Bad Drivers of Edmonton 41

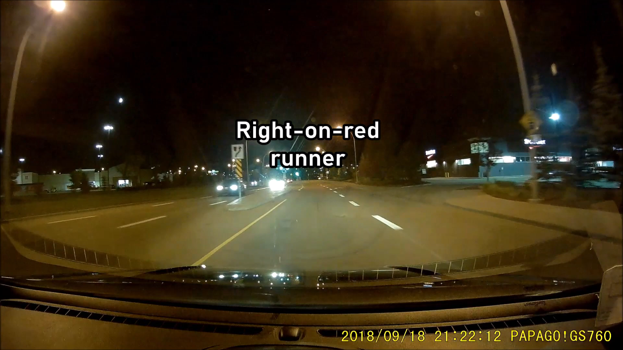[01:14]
Oh, wow. That was a... What the hell? Oh, that's a little bit close. That's an illegal U-turn up there.
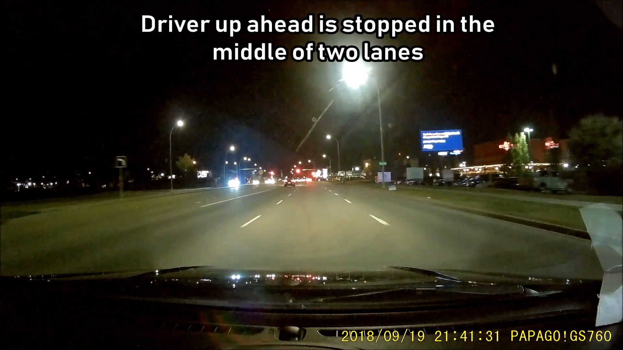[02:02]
What the actual fuck are you doing? Oh, and he's confused. Some people say we need a filter.
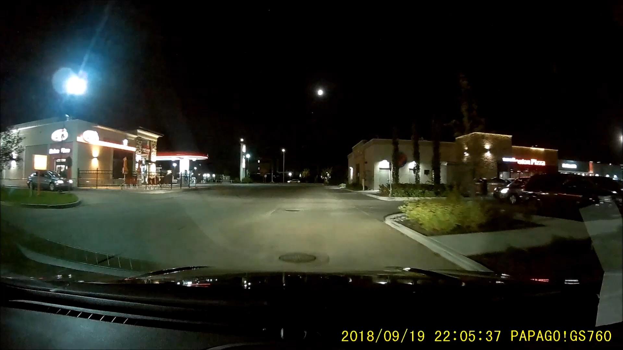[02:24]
Are you going to stop? Jesus Christ. That's an interesting place to stop.
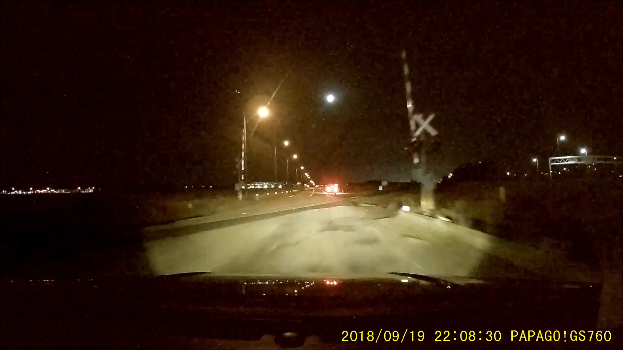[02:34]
Oh, I guess he just wanted to make a U-turn.
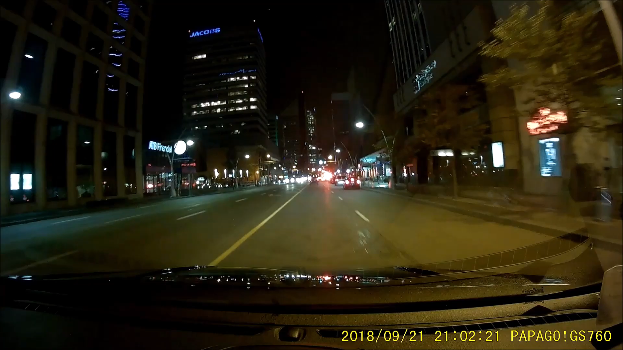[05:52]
That's a bus stop Guys, that's a bus stop This is a spare car